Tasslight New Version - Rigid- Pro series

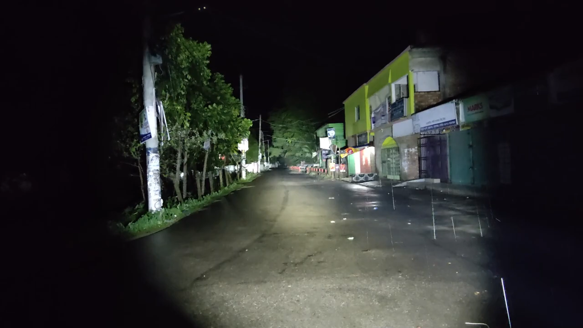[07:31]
মোবাইলে আপনারা ভিডিওতে তো পরিষ্কার দেখা যাচ্ছে না, বাট খালি চোখে একদম ক্লিয়ার। হ্যাঁ জুম করছি, এই অন্ধকার আবার নামান, বুঝছেন জুম আউট করলে কী হয় দেখেন। এই যে